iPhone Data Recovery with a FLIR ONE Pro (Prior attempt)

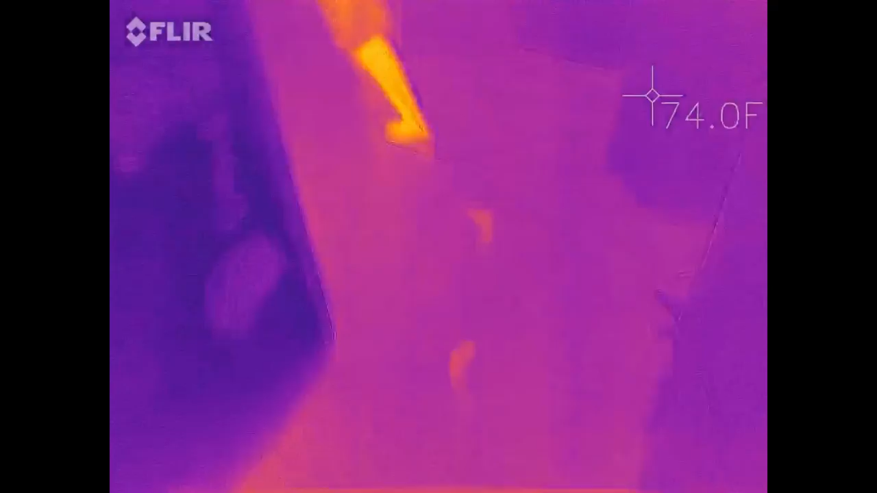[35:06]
On screen: spot 74.0°F
Look, you see his footsteps. Hang on, let me adjust it.
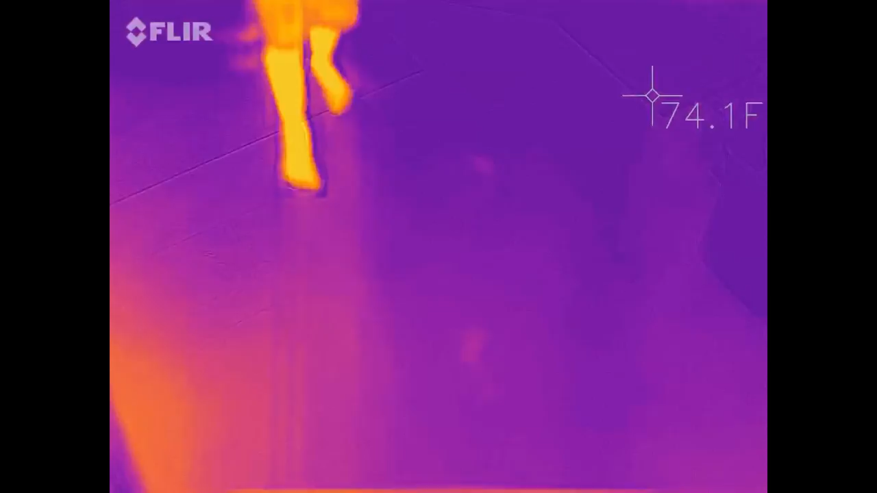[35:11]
On screen: spot 74.1°F
All right, walk around the floor. Draw on the floor.
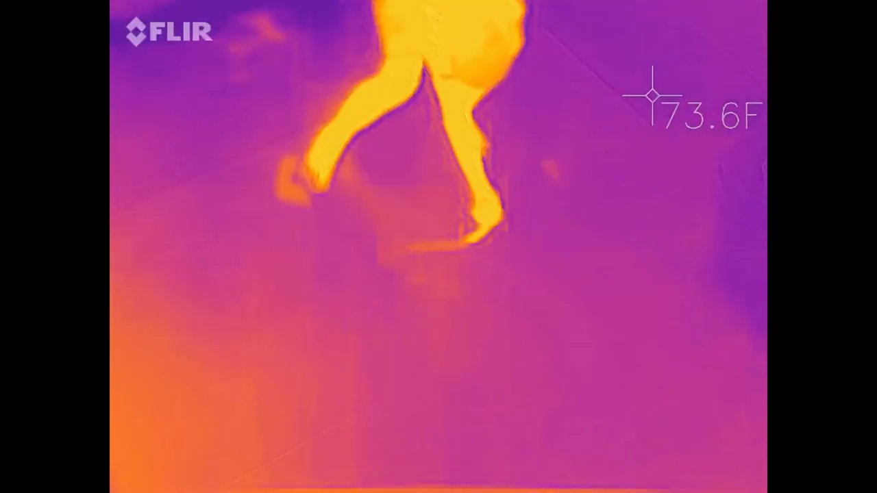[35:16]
On screen: spot 73.6°F
Yeah, look at this. It's so sensitive you can write on the floor.
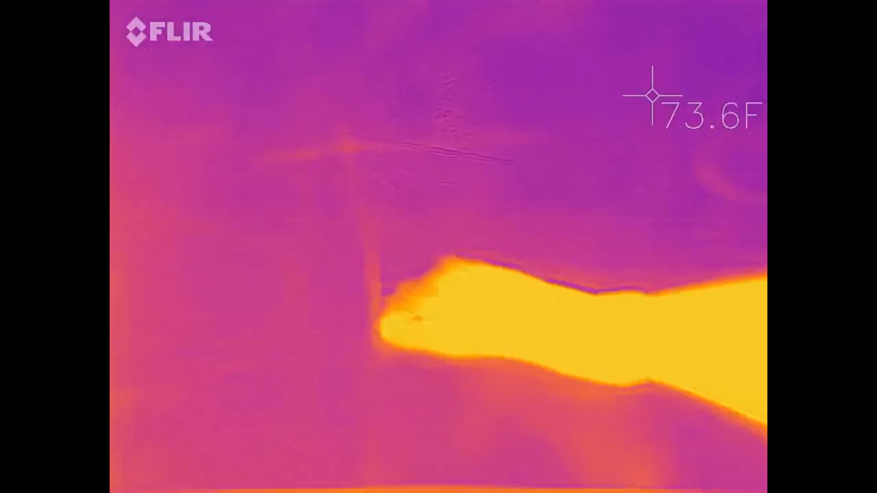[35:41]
On screen: spot 73.6°F
All right, move your foot. That's so cool.
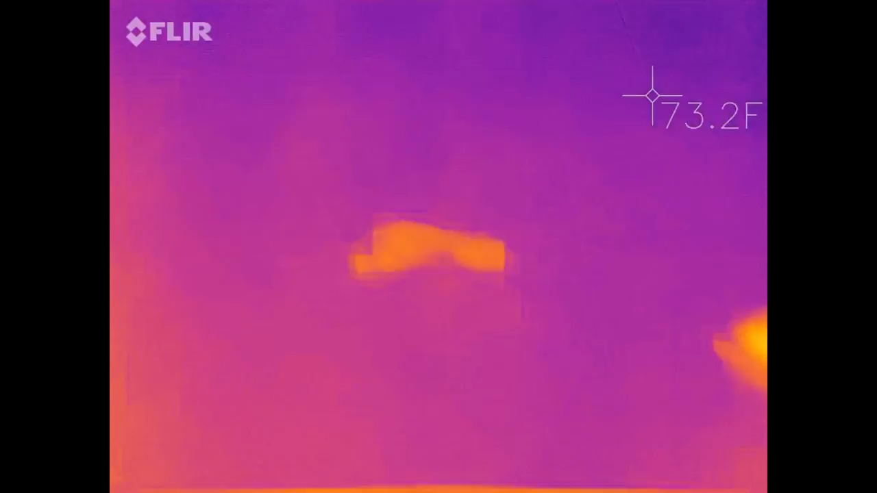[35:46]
On screen: spot 73.2°F
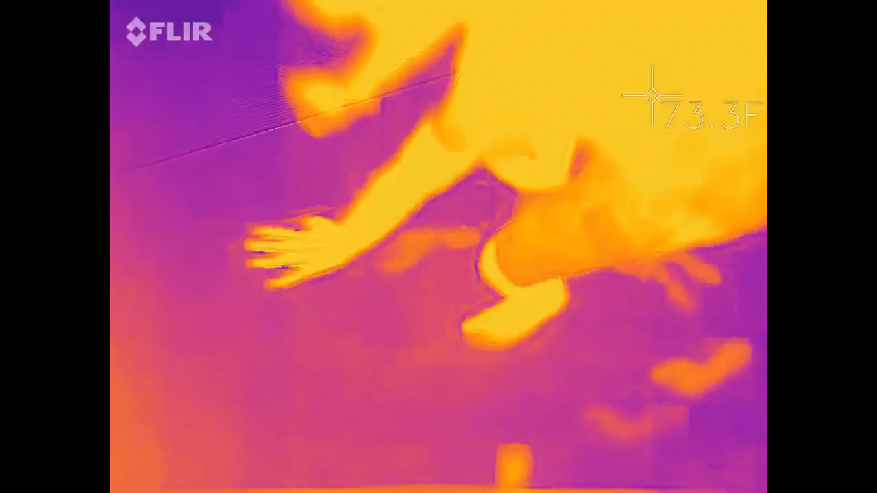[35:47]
On screen: spot 73.3°F
You can see everywhere we've been huddling around, standing and stuff.
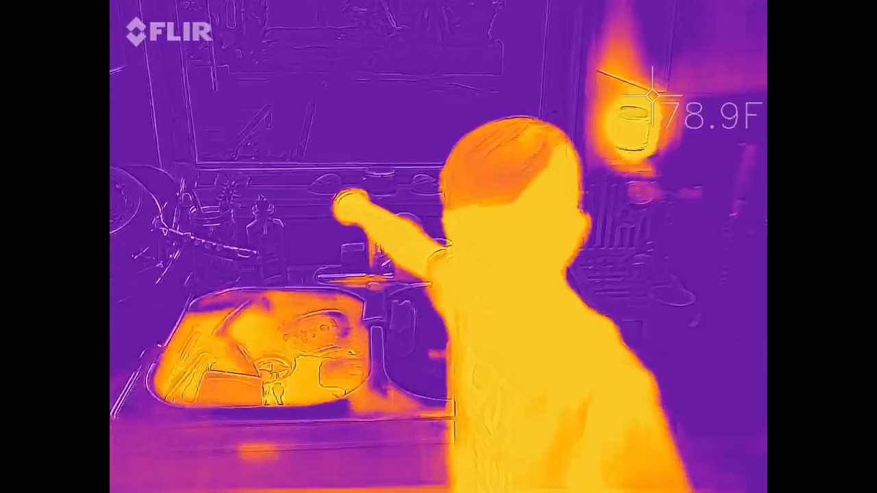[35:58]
On screen: spot 78.9°F
Yeah, turn the hot water in.
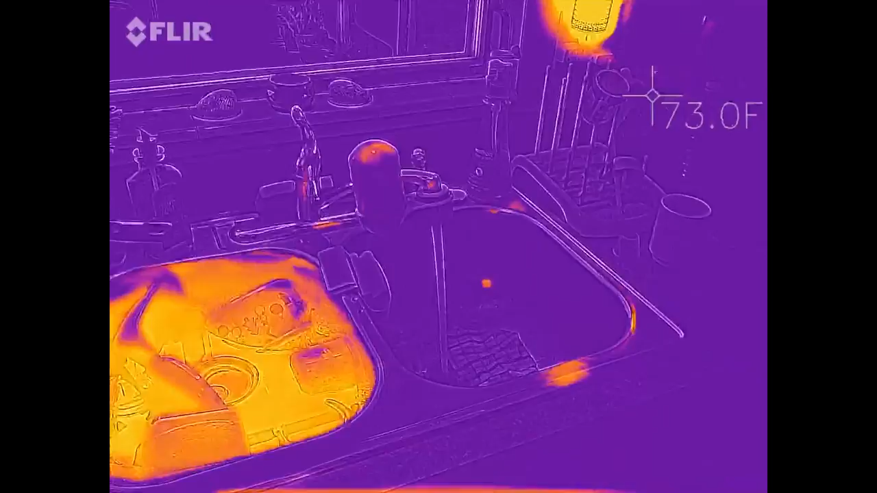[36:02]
On screen: spot 73.0°F
See, I wouldn't be able to have all this fun if I went with the benchtop model. That water's not hot yet. That's cold water.
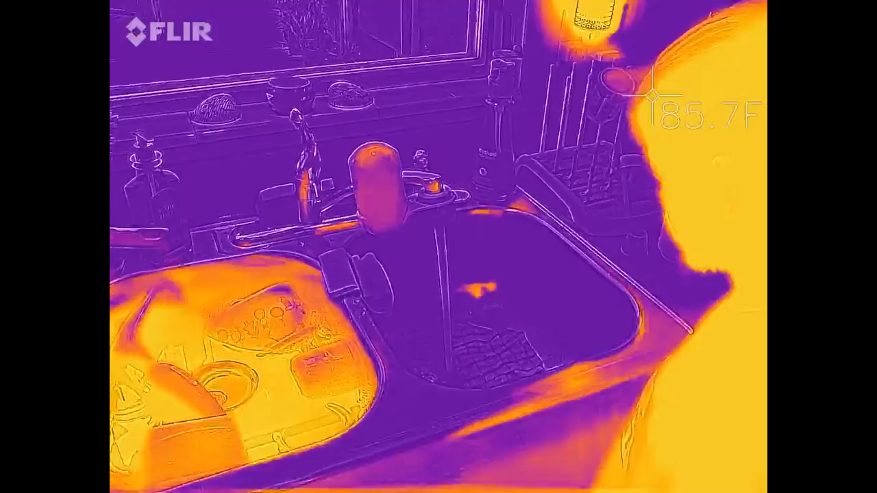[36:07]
On screen: spot 85.7°F
Your mom's got hot water in the sink over here. What about the hot water in that?
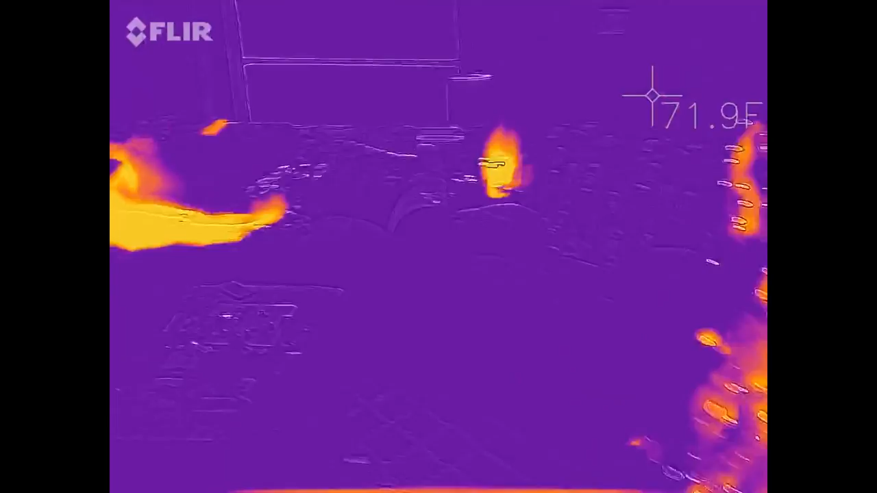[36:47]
On screen: spot 71.9°F
Wait a minute, I see warm bodies on the couch.
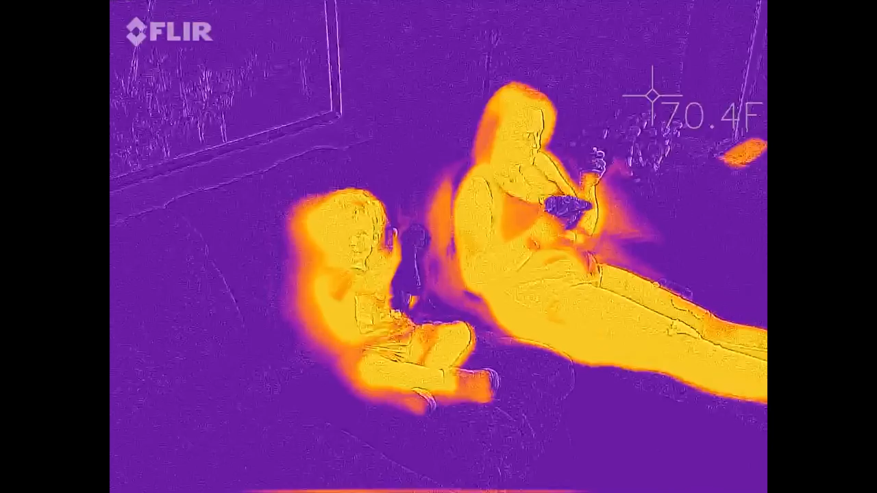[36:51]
You're holding a cold rag.
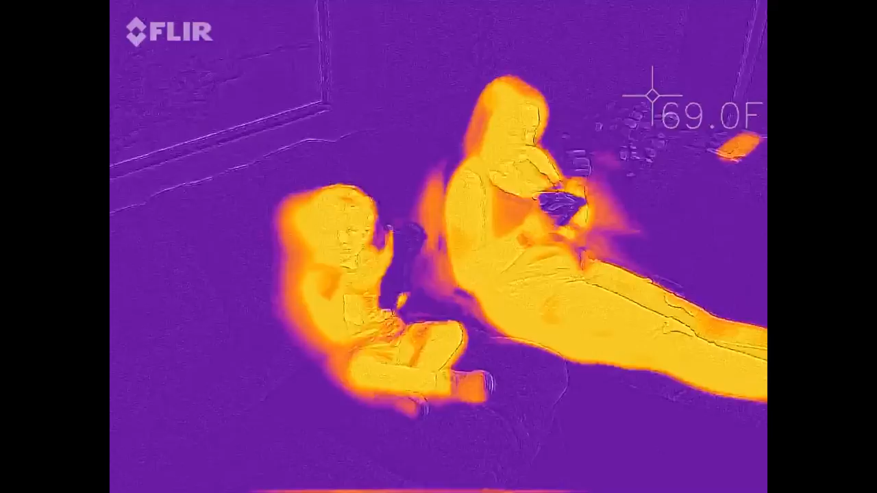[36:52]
On screen: spot 69.0°F
I don't even have to see it, I can tell it's cold.